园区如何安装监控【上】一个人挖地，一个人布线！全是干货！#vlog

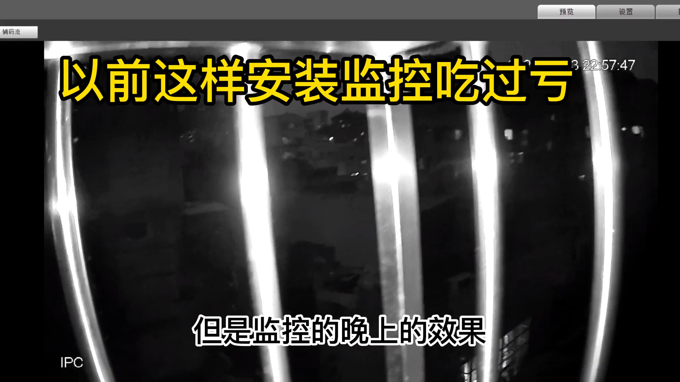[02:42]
监控的晚上的效果绝对会是这样的一旦有一点点遮挡物监控就盯
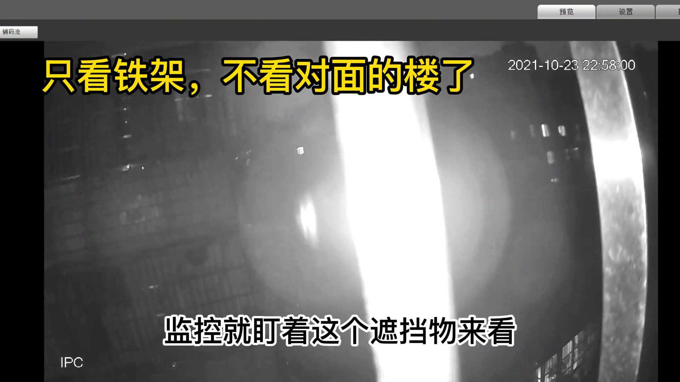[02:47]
着这个遮挡物来看关键的地方就看不到了这样装相当于就是个摆